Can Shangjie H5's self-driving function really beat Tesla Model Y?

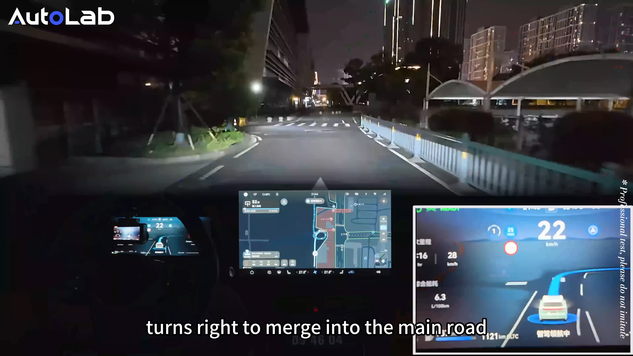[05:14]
Upon reaching the destination, the Shangjie H5 Max edition descended two levels of the routing,